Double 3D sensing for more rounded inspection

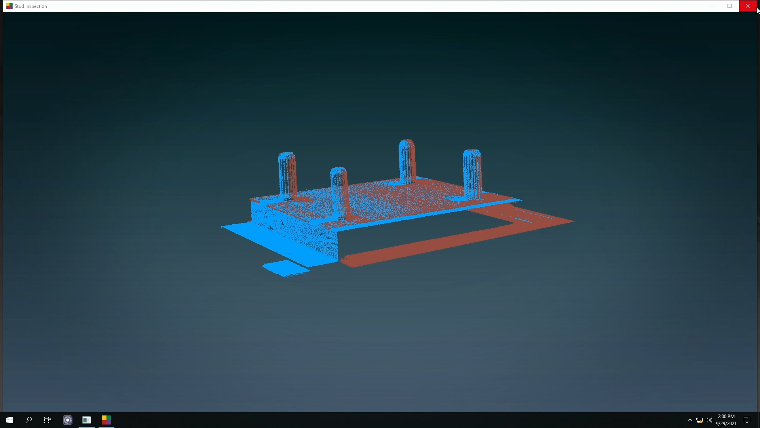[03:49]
is processed using the cylinder finder tool which again finds the studs and fits the best cylinders to them.